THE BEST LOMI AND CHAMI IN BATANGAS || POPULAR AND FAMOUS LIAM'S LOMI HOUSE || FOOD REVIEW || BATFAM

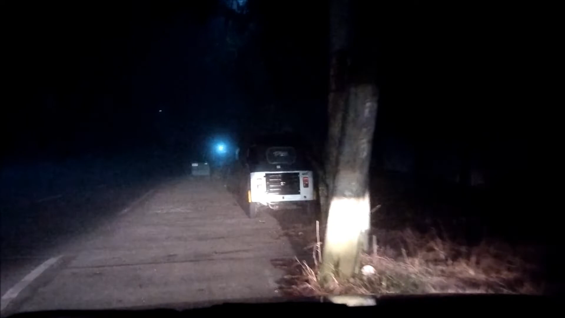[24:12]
Grabe, sobrang pagi sa taas ng Tagaytay, delikado, wala ka na talaga makikita sa daan dahil sa kapal ng fog,
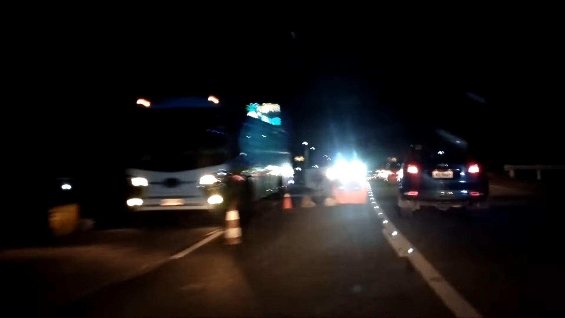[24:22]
kaya nagdesisyon na lang kami na umuwi.